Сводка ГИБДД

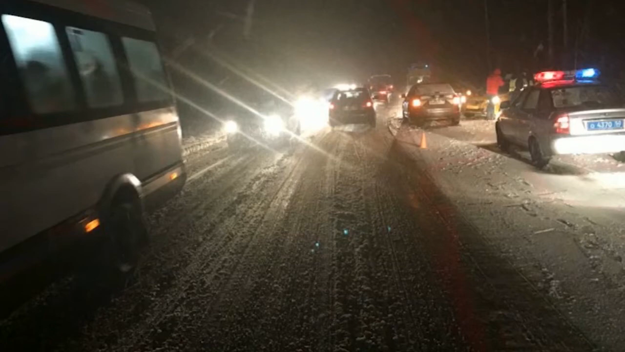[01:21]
1 декабря вечером помощь сотрудников оперативных служб потребовалась на втором километре автодороги Белениного-Подники.